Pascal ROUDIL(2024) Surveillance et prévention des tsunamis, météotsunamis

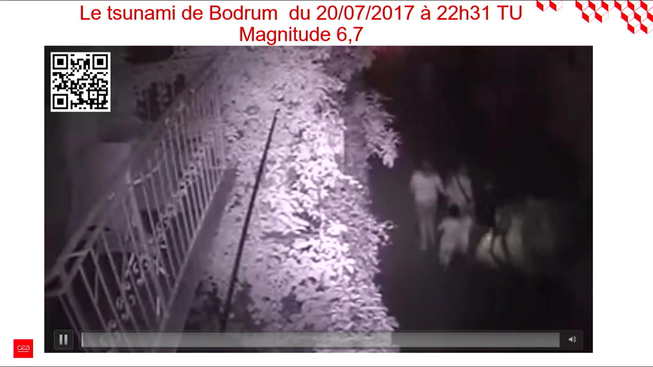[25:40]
Ici, on a une vidéo de surveillance d'un tsunami qui a été généré en 2017 suite à un tremblement de terre du côté de Kosbodrum, donc entre la Grèce et la Turquie. On voit les personnes qui s'éloignent du front de mer. Il y a un tsunami qui va s'approcher. Je ne sais pas si là, dans la salle, vous allez bien voir. On va voir la vitesse de propagation du tsunami. Voilà. Ici, vous voyez que ça progresse assez vite. Ça emporte des objets. Ce n'est pas vraiment très haut. On est moins haut que le genou.